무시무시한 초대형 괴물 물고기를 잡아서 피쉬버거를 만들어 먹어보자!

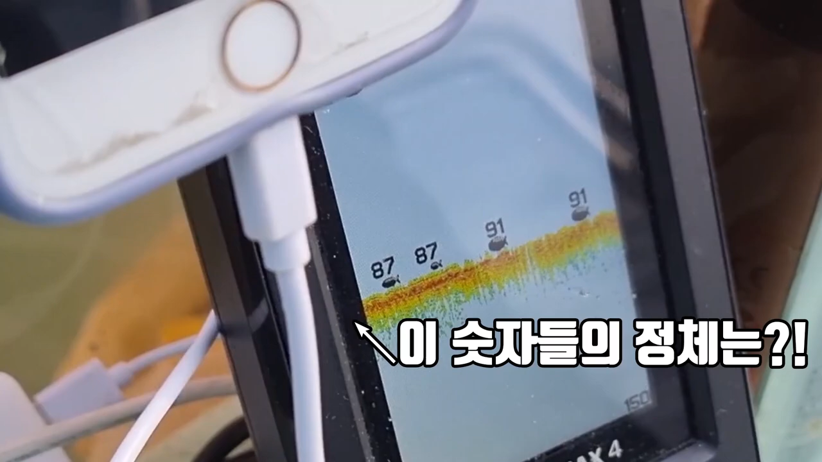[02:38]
네 맞습니다 바닥에 지금 대구들이에요 이게 87, 91 이거는 뭔가요?
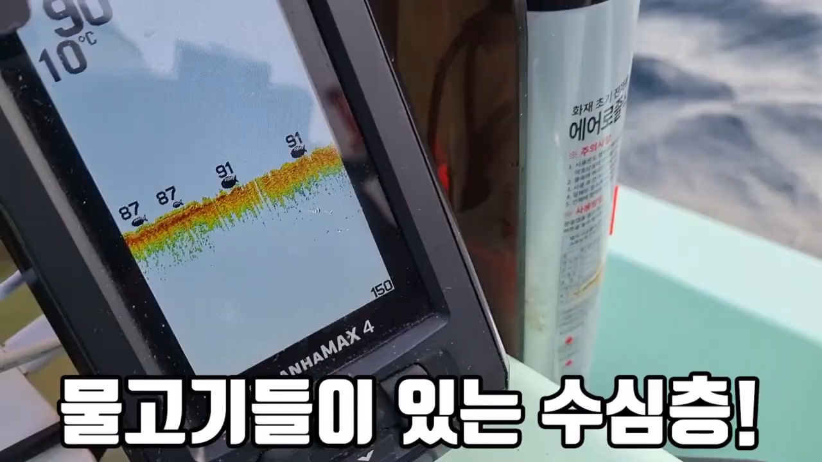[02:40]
On screen: water 10°C
물고기들이 있는 수심층이죠 물고기의 크기는 안 나오죠?
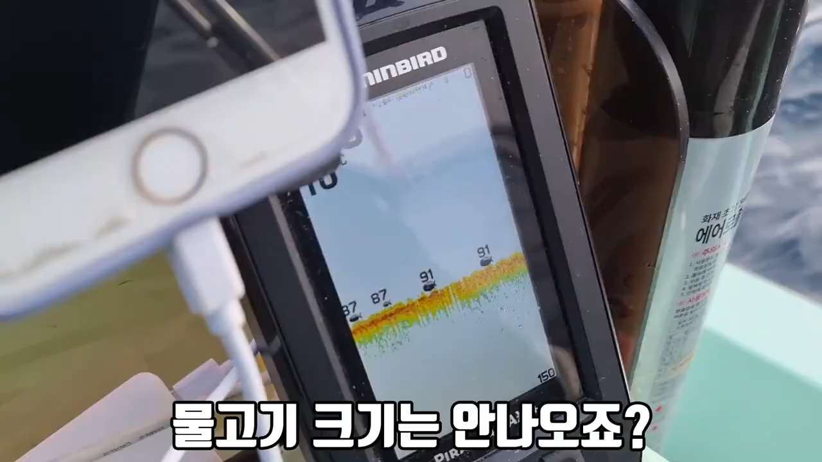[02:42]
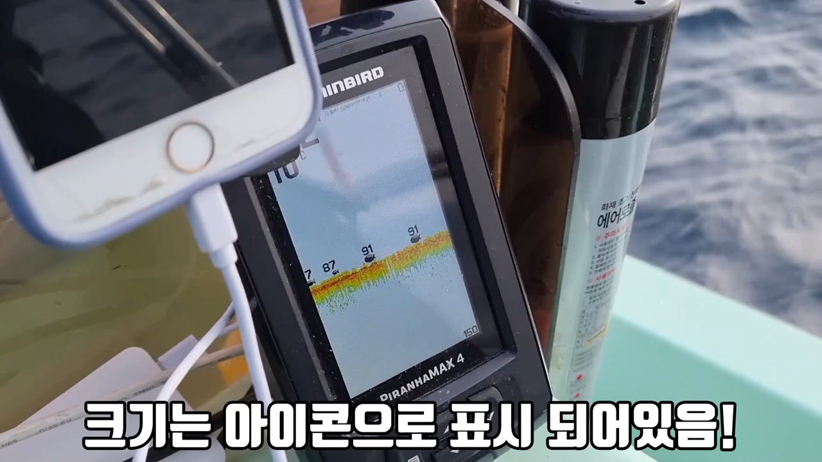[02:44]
크기가 아이콘으로 표시를 해놨기 때문에 아 저게 물고기 크기예요? 작은 거 큰 거 그럼 이 대구가 있는 곳을 찾아서 가서 미끼를 내리는 방식으로 하는 건가요?
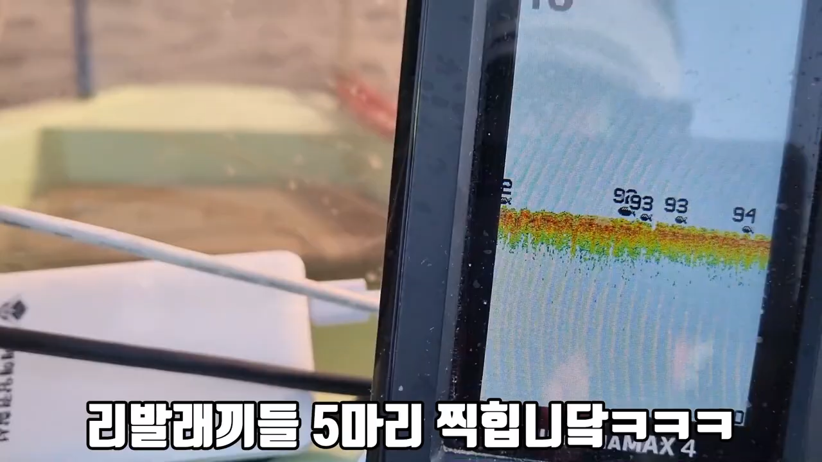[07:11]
어우 네 그럼요 리발래기들 지금 다섯 마리 찍힙니다 그래서 다 뒤졌어 오 대구에요? 대구에요? 지구 아 지구에요?